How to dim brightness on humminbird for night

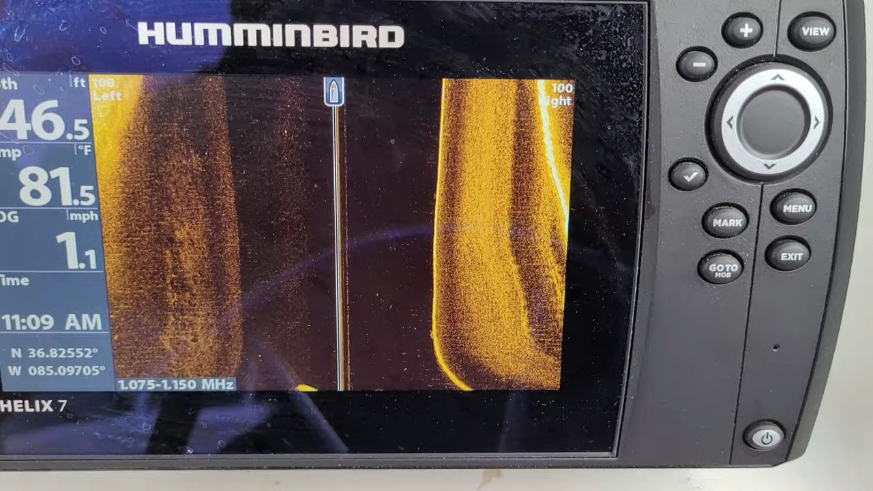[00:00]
On screen: depth 46.5 ft, water 81.5°F, speed 1.1 mph
How to go to night mode on a Hummingburn Helix 7.
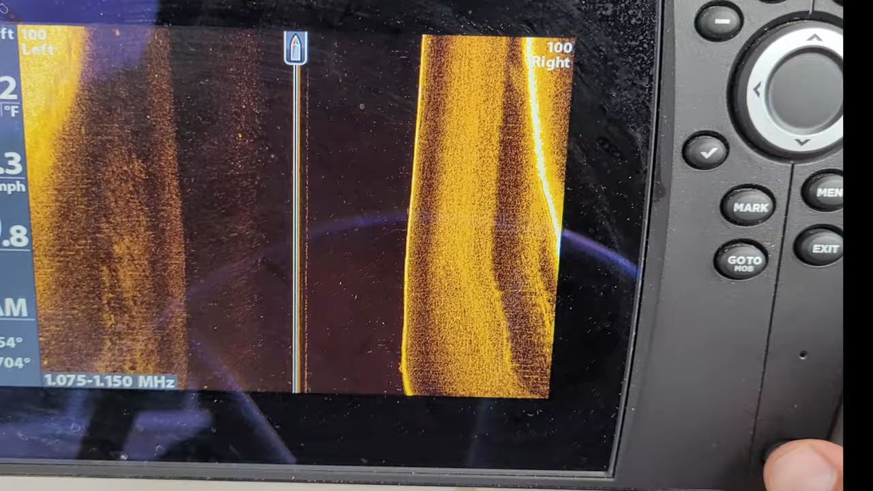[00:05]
You just hit the power button and go down to night mode.
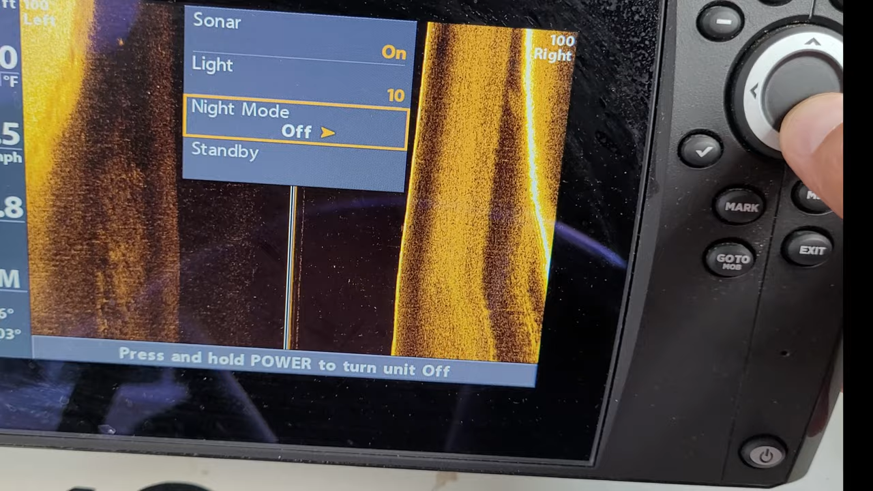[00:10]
You've got a right arrow and there you go.
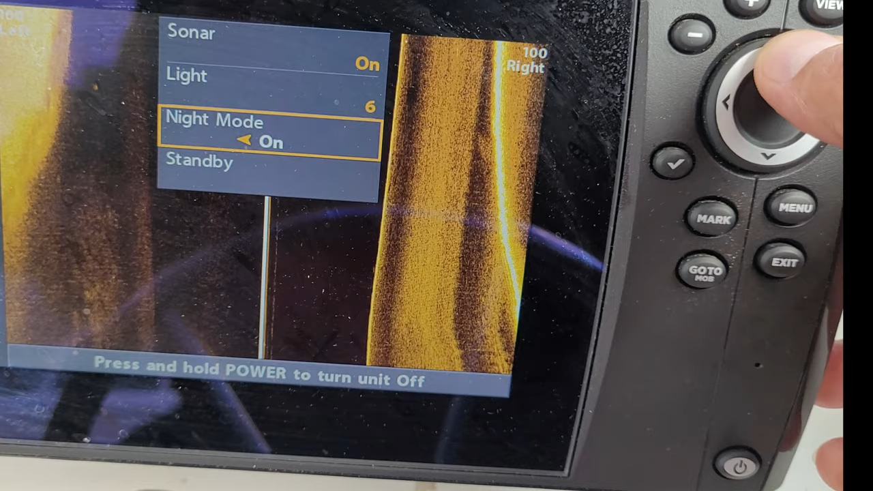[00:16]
You can also dim it if you want to really... right there.